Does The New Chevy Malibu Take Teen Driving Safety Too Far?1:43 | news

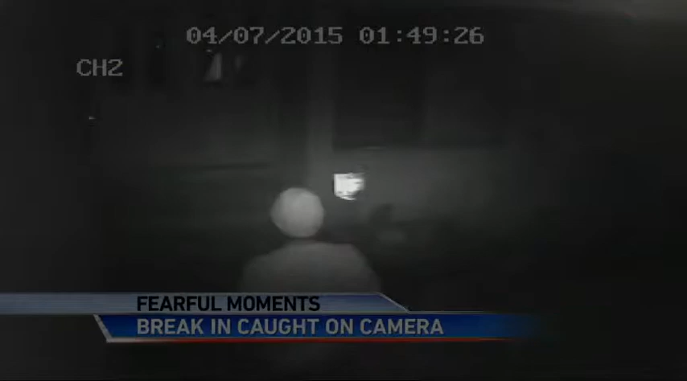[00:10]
Imagine waking to this, a stranger circling your home. That's what happened to Heidi Casada.
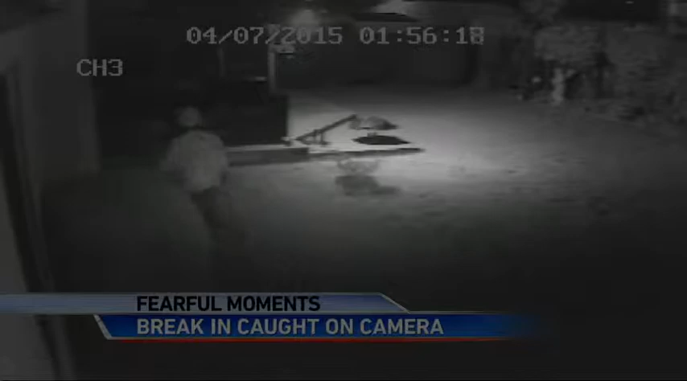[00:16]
When you saw him come into your home, what went through your mind? Oh, I was petrified. Home burglaries happening every 14 seconds in America. He came all the way around to the slider that was locked.
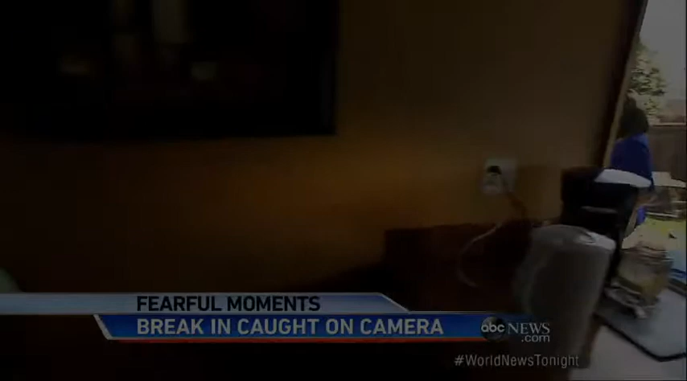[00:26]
This intruder caught on 16 surveillance cameras. Lurking just outside her bedroom window, easily breaking through the sliding door, unfazed as a security alarm sounds.
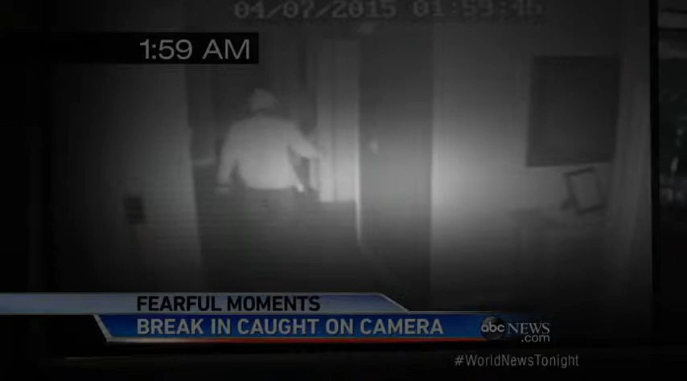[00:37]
While the burglar was in the home, going room to room and turning on lights, every move he made caught on camera.